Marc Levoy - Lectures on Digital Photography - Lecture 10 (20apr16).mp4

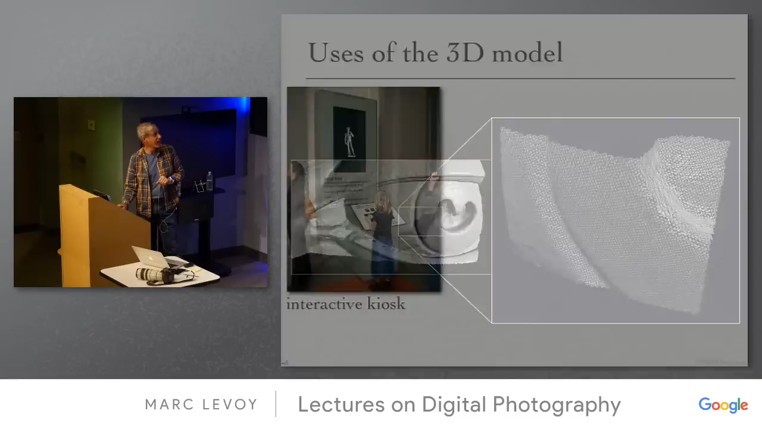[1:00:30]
which we use for a variety of things. There was for a while an interactive kiosk. We made copies of the statue.